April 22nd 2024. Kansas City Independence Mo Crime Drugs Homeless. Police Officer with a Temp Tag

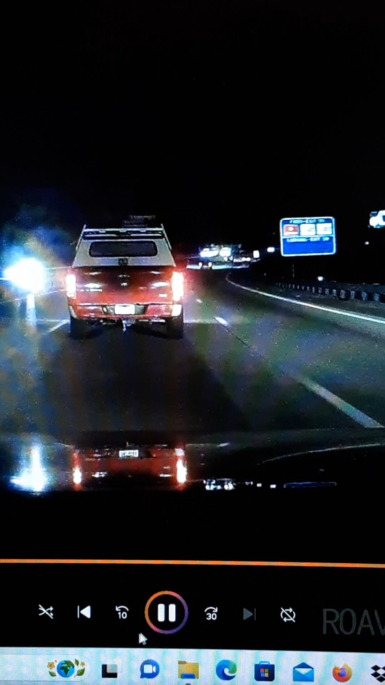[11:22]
he's lucky a car you didn't hit that car he's over the look at this look at that there he is over the white line look he's halfway in the center of the road now this is kansas city hold on